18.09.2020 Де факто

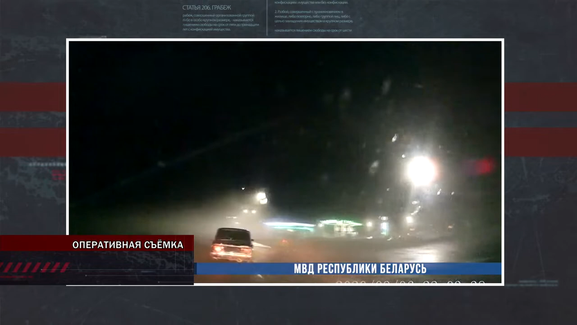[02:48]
В ходе преследования водитель автомобиля «Жигули» грубо нарушал ПДД и создавал угрозу безопасности дорожного движения.